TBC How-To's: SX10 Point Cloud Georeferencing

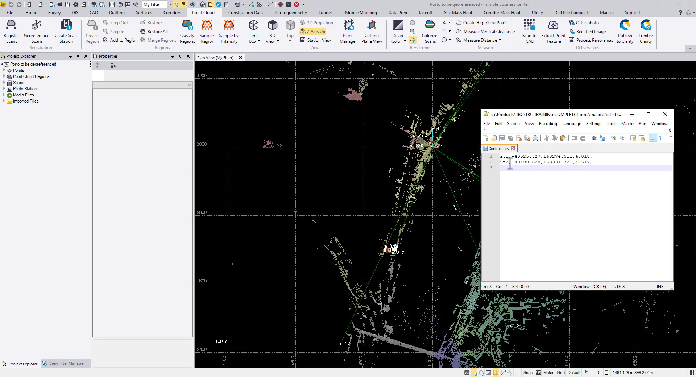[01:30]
How do we do that? First let's see these are the coordinates of station 1 and station 2. And if we look at the imported files, the current JXL which is not georeferenced yet, you can also see how these ST1 and ST2 were set up in the field. In ST1 we kind of assumed an azimuth in the field and then for ST2 it's kind of backsiding to the previous point ST1.
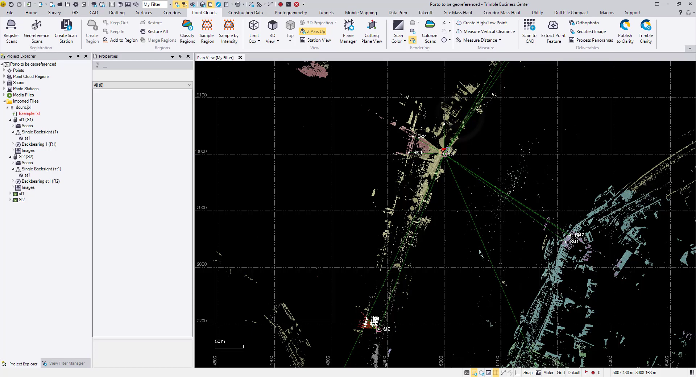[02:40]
And then the next thing we want to do is to make sure this station ST2 will become the new backside point for station ST1. So here is what we can do. Go to the back bearing section of station number one and choose the last observation ST1 to ST2. Right now it is not a backside observation. We can change it to yes.
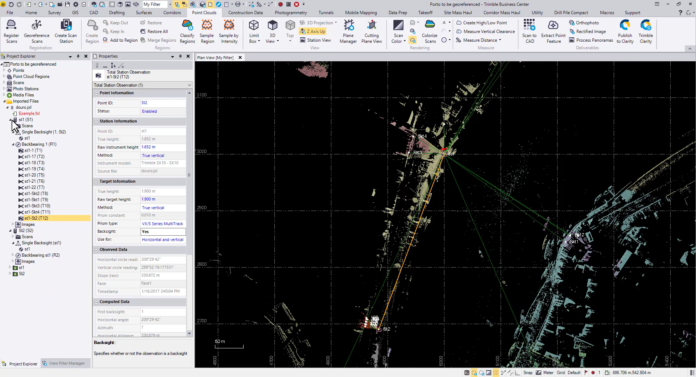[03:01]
Then we are already telling TBC okay I want to backside to ST2 to set up my first station. But right now these two stations coordinates are still wrong. How do we change that? I already have this CSV available.
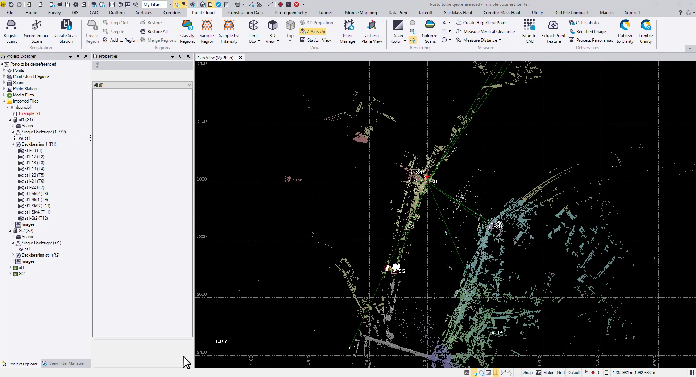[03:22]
So here I'm going to drag and drop it in. Okay I'm dragging and drop this CSV file in. I know it's in easting, northing, elevation order. And I'm going to choose this control quality for these two points. You will know why. Next and next we're not going to change any of the settings. Then immediately TBC asked me if I want to merge these points. Usually I will just say yes.
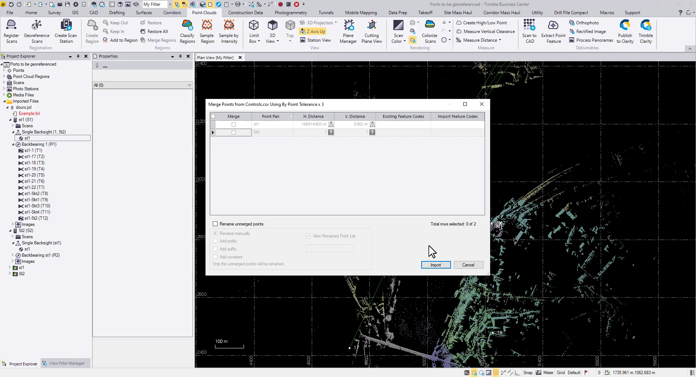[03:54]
But in this case I will uncheck the boxes for now. Import. As you can see the extent of this project becomes much bigger than before.
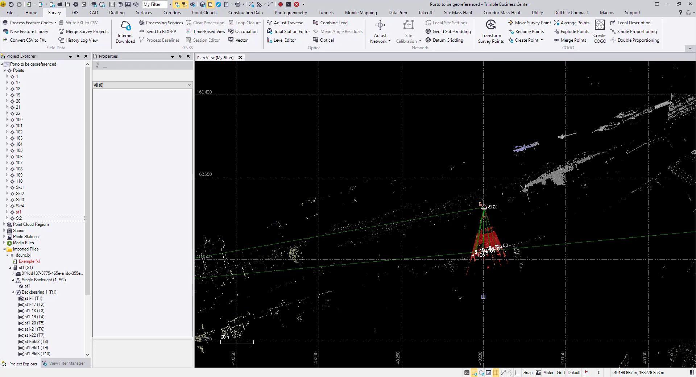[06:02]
And located at the correct position. In this whole workflow we didn't even need the geo-referencing command. Thanks to the SX10 total station feature. You can use this strategy when you need to move the SX10 data set from an arbitrary location to a predefined state plane. or projection location. In this data set we only have two stations. Therefore I have to set up the back site for both of them.
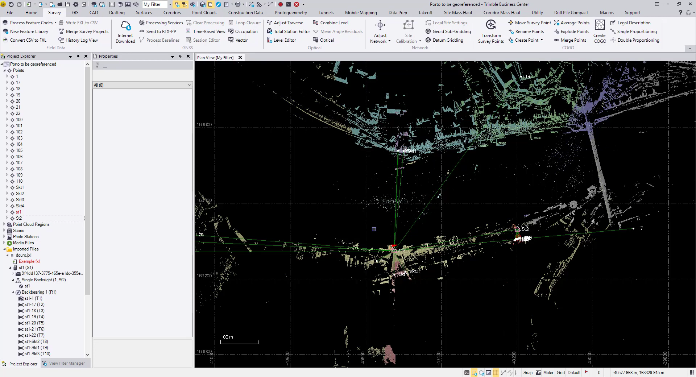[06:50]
And all the following stations are based on a back site to the previous one or two stations. You don't have to do the same thing for all the stations. Instead as long as you have the first one station or the first two stations set up in this way. All the following stations will be recomputed by TBC automatically. Thank you for watching.